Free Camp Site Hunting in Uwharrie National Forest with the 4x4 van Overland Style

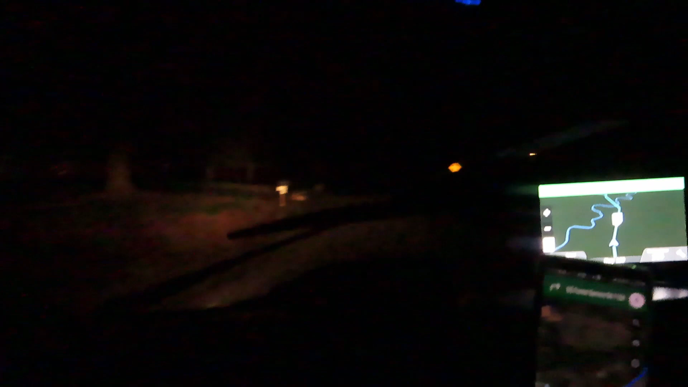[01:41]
Alright, so typically back home, if you get on a Forest Service Road, it is not paved.
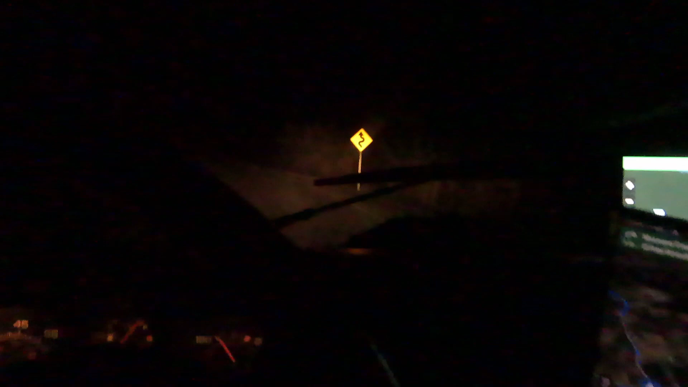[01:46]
I'm noticing we're dealing with pavement here, which is very interesting.
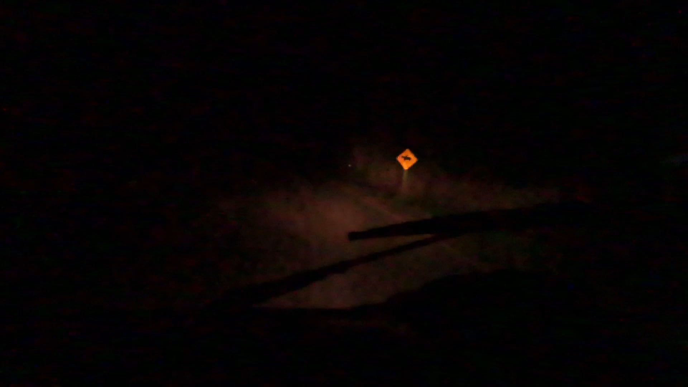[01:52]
Alright, so we're turning right. Let's see, we're turning right on Baden Lake. And we got, let's see what we got here. Got a picnic area, a group camp, Baden Lake campground, which we're headed that direction.
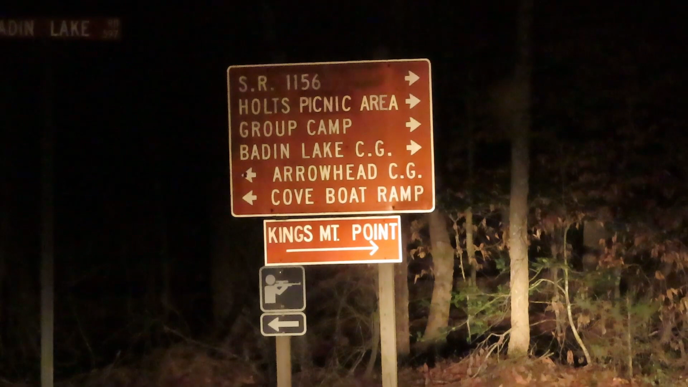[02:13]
Arrowhead is to the left and Coke Boat Ramp is to the right.
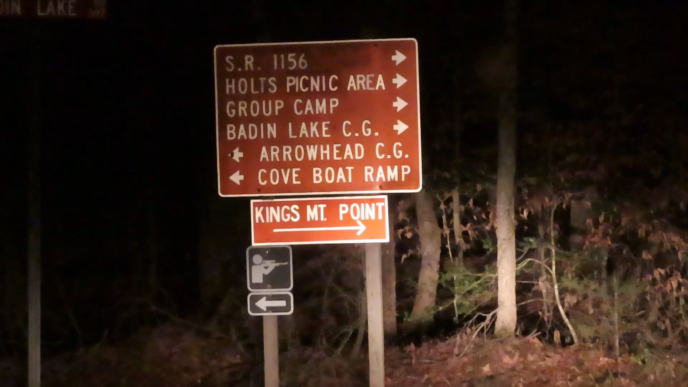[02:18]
Let's see what we can find. I think I'm gonna make a detour and we're actually gonna go left instead.
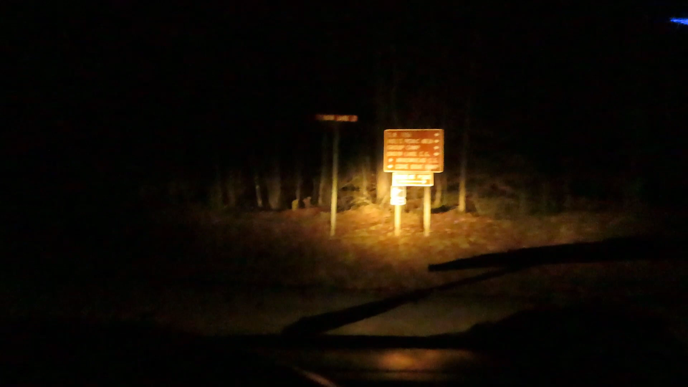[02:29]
Something called deep water. And we're going left because this is gravel.
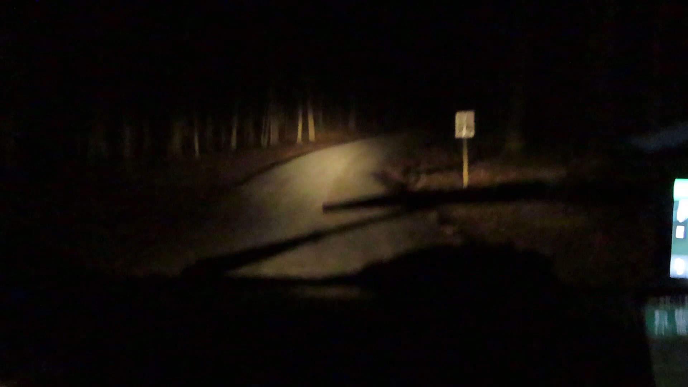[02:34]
I'm ready to get on some gravel roads and not pavement. Pavement was to the right. We got gravel to the left, so that's where we're headed.
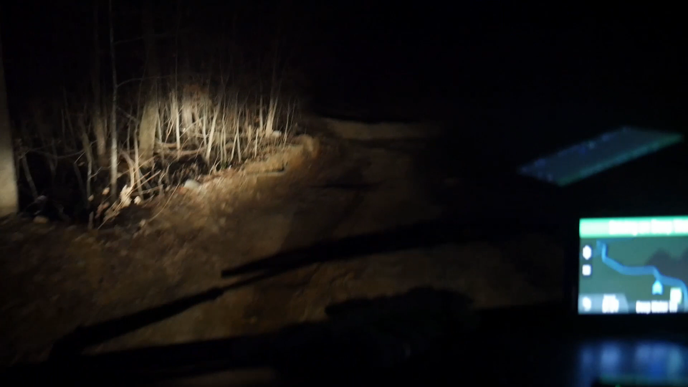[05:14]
get a shot when your headlights are aimed at the trees, huh?
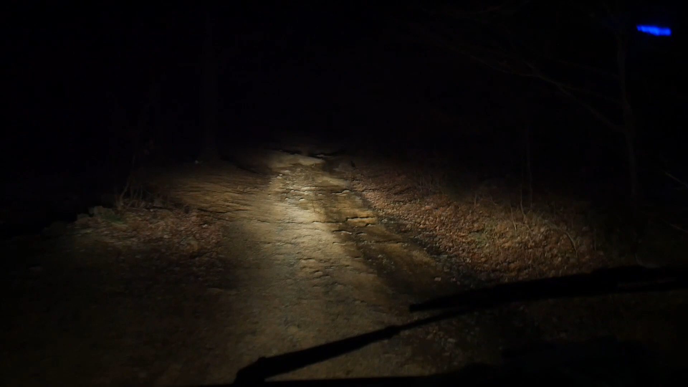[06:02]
I am almost positive. We got water down here.